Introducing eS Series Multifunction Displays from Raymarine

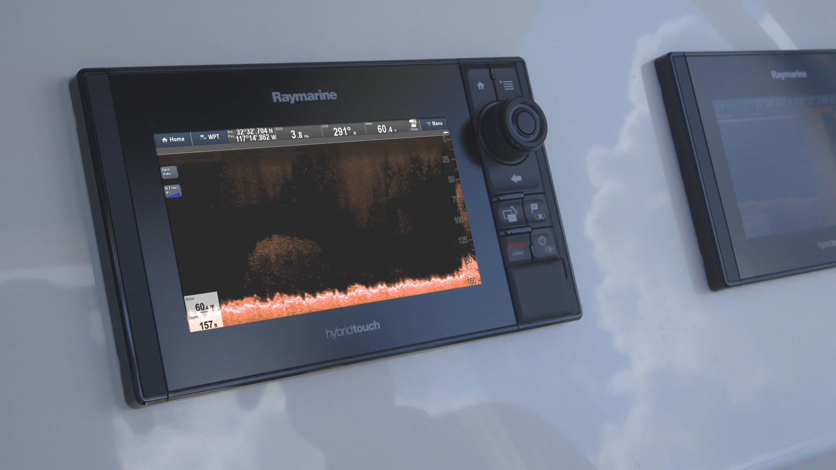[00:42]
ES-Series is fully loaded with Raymarie's most advanced navigation technologies, including Chirp Downvision Sonar and Wi-Fi for mobile apps.
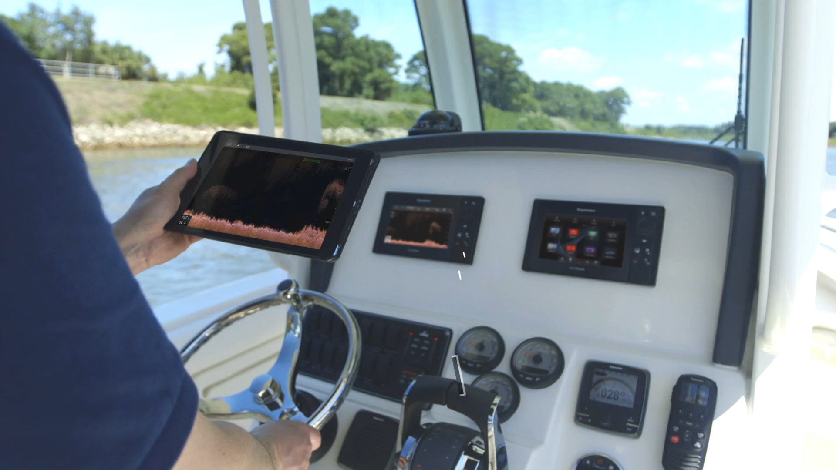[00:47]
And because it's Raymarie,
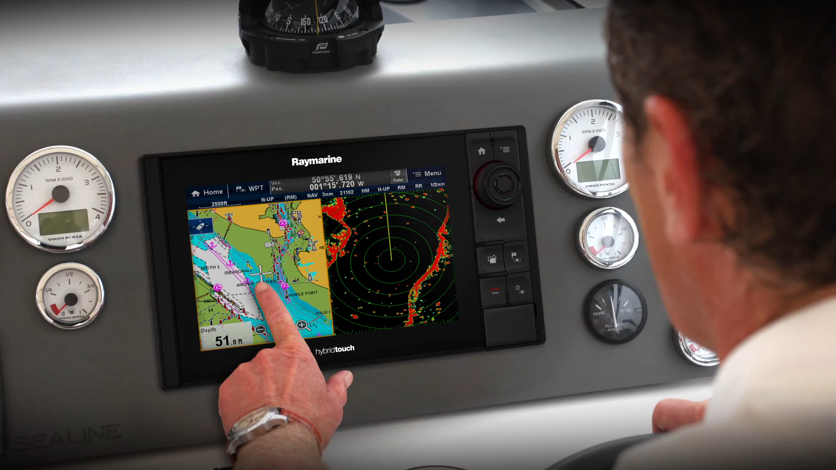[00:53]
you can expand ES-Series into a powerful navigation network with HD color radar, professional chirp sonar,